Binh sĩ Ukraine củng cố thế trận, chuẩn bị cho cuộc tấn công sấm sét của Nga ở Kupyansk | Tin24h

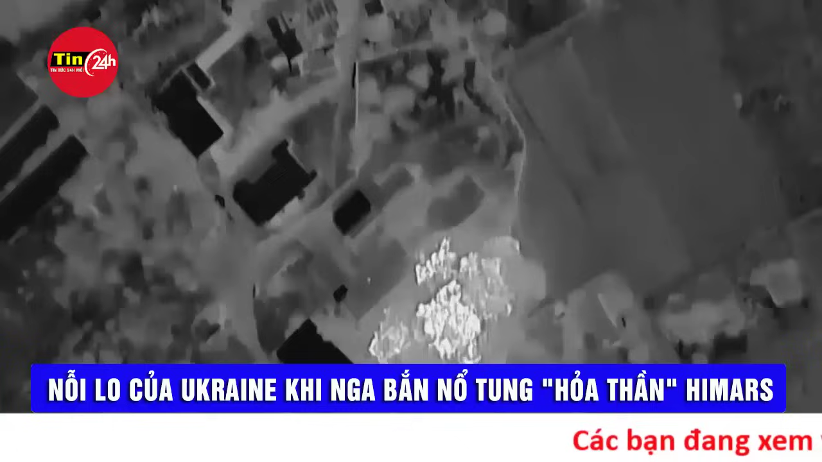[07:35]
Nỗi lo của Ukraine khi Nga bắn nổ tung hỏa thần HIMARS.
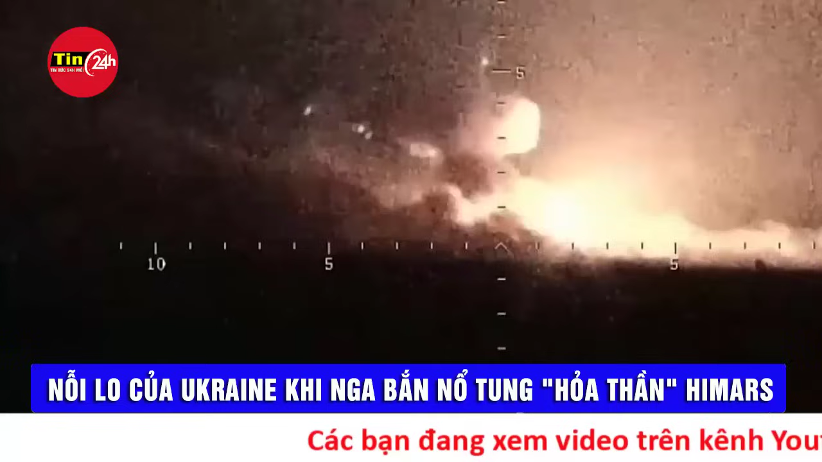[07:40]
Sau khi Nga công bố video phá hủy hệ thống hỏa lực phóng loạt HIMARS của Ukraine,
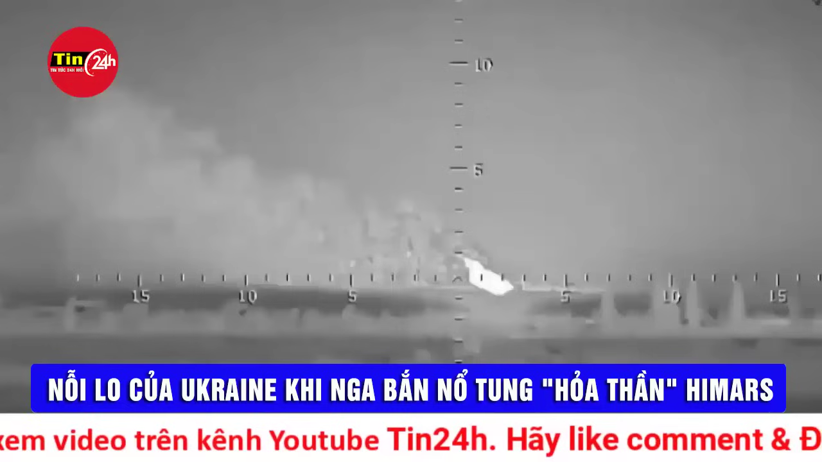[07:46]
giới chức Kiev đã bày tỏ lo ngại về rủi ro vũ khí này phải đối mặt trong tương lai. Truyền thông Nga hồi đầu tuần công bố đoạn video
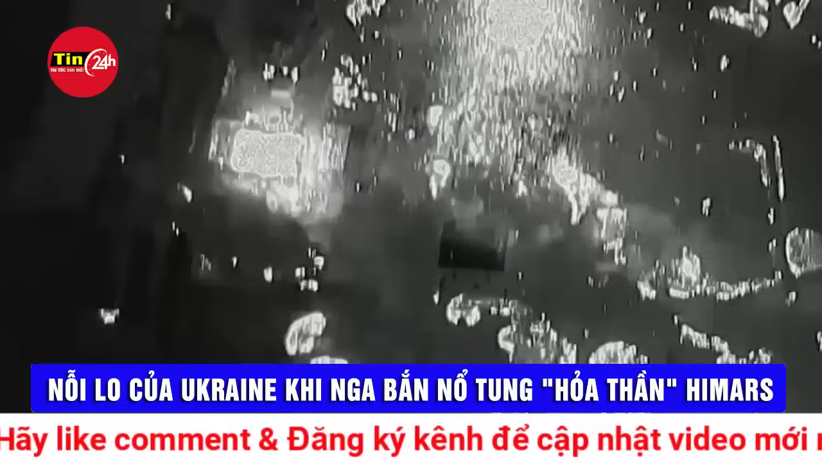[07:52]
ghi lại cảnh tổ hợp HIMARS bị phá hủy ở mặt trận Đơn Bắc.